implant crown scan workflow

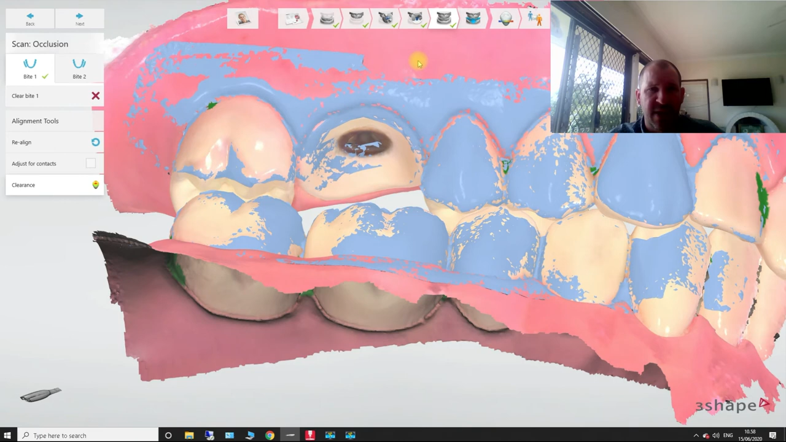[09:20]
And that's, that's our full implant case, implant crown case done. So to scan for a scan body.
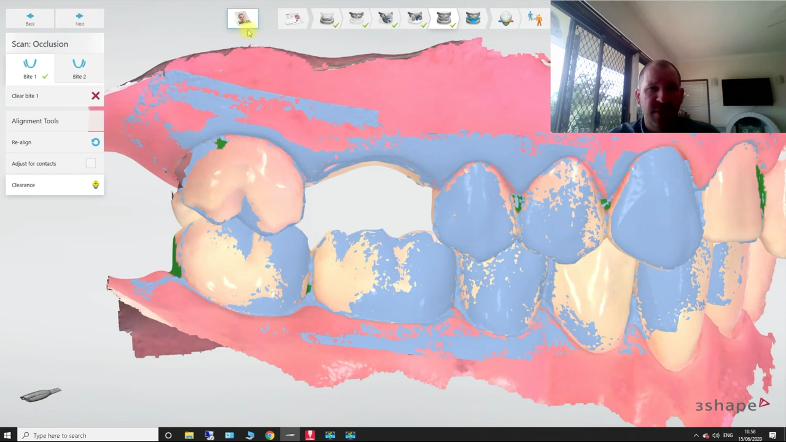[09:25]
So now in terms of the settings, just so you know, I'm just going to duck back out of the settings on this particular screen.